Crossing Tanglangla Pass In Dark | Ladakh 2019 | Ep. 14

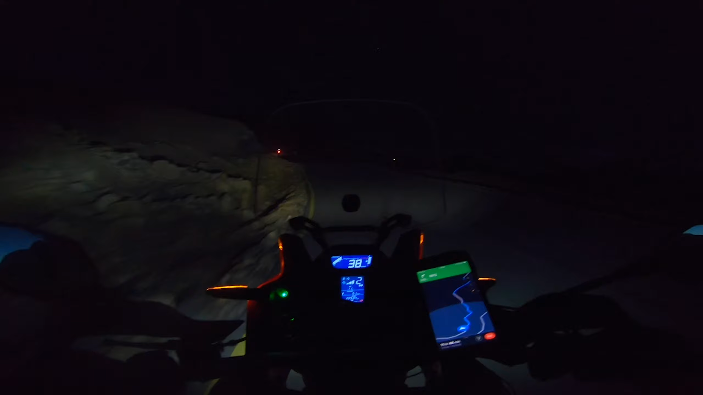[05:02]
रात में तांगलांगला पास कर रहे हैं। एक तो ये अंधेरा, फ्रीजिंग कोल्ड, ठंडी और आजू बाजू बर्फ। गॉड ब्लेस अस।